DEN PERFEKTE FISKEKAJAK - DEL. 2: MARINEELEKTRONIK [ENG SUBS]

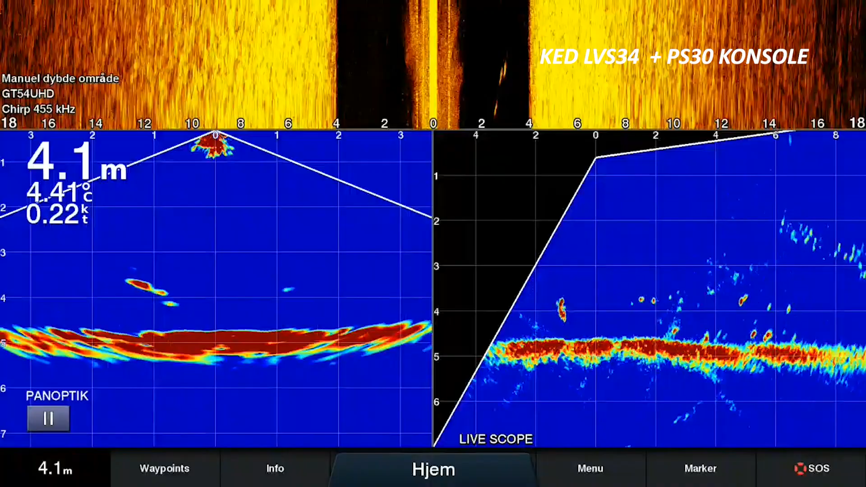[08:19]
On screen: depth 4.1 m, water 4.41°C
den anden vej og så kan man altså ramme
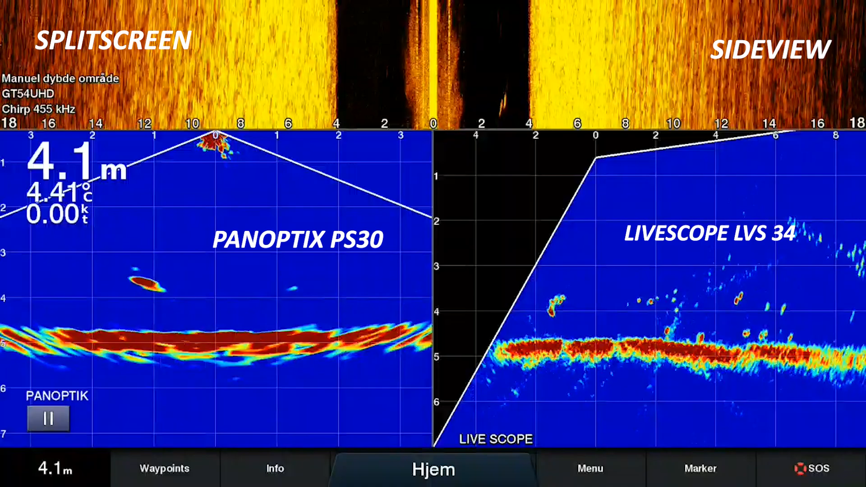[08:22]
On screen: depth 4.1 m, water 4.41°C, speed 0.00 kn
helt præcist oven på fisken og også have en mulighed for at se hvilken vej fisken svømmer hvis den stikker ud af den meget smalle Lightscope kegle.
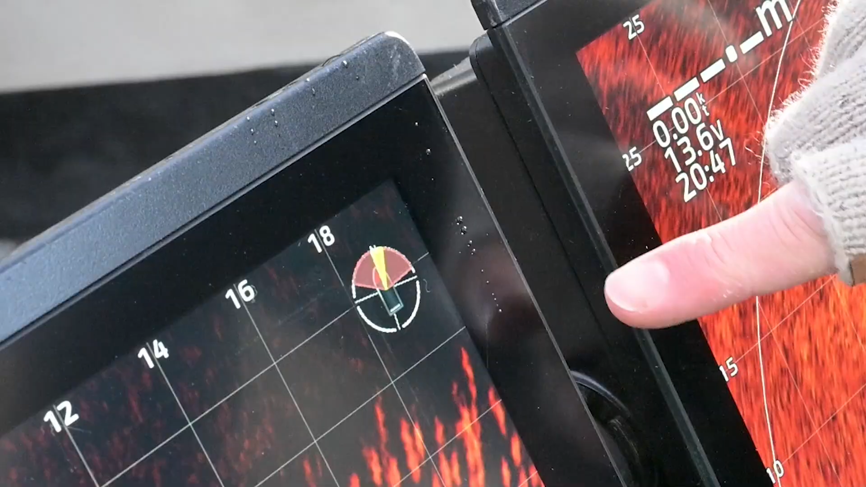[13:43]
Noget af det funktionalitet som jeg opnår.
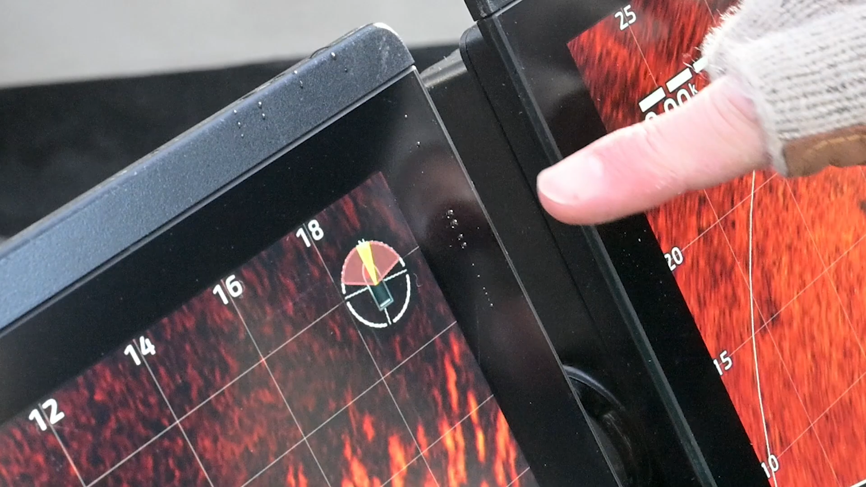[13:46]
Med at have et kompas i min kajak. Det er sådan noget som det her. Hvor jeg kan have sådan et lille ikon her på min skærm.
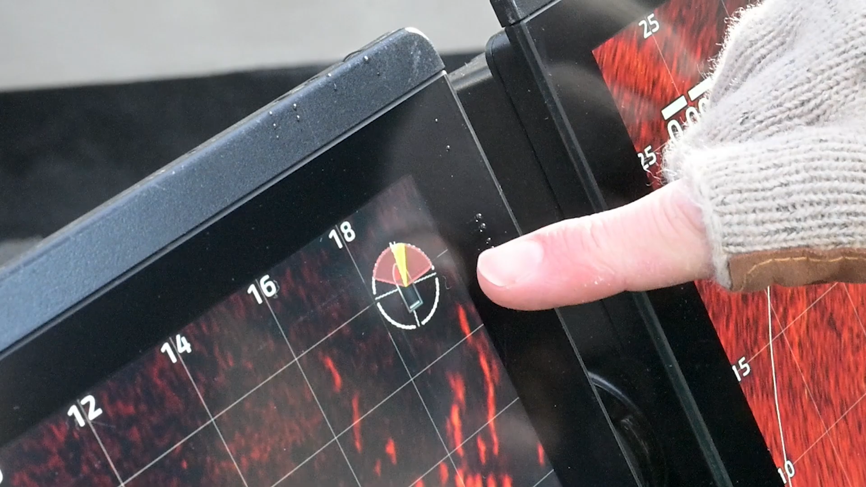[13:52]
Som dels viser hvilken vej båden vender. Men jeg kan også se mine to lightscope transducer.
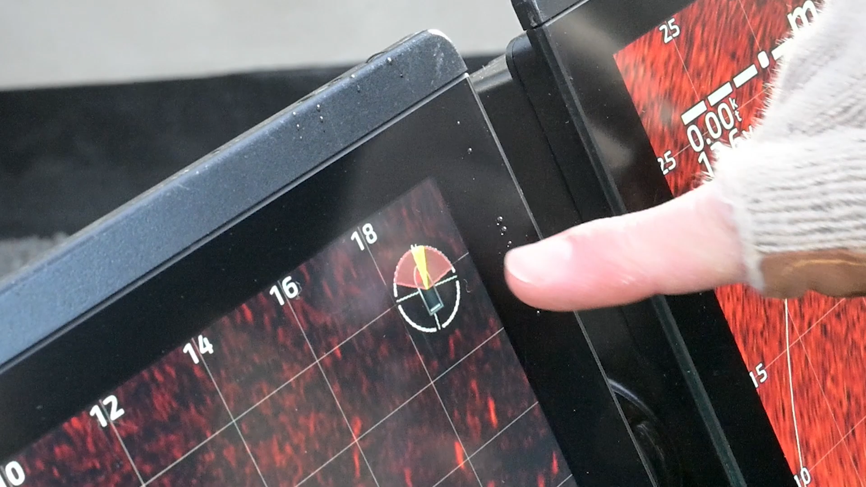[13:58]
Der er også kompas i. Så man kan altså se her. Perspective. Det er det brede.
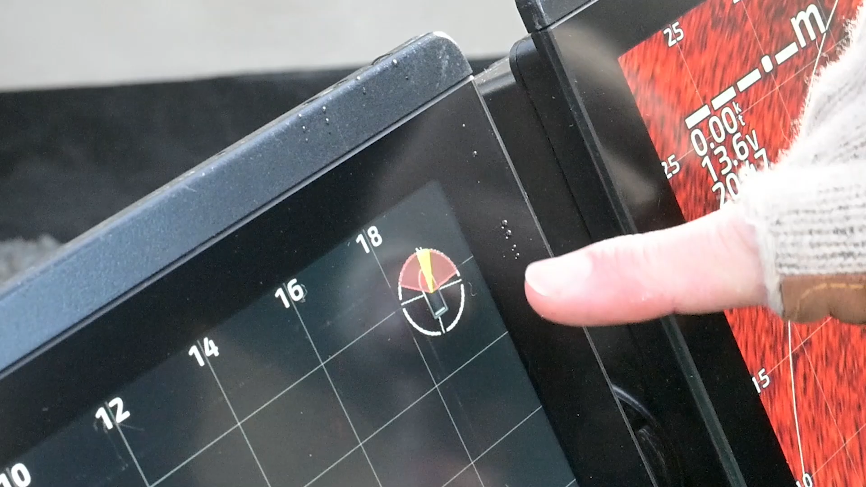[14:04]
Og så forret. Inden i midten her. Den smale kajle her.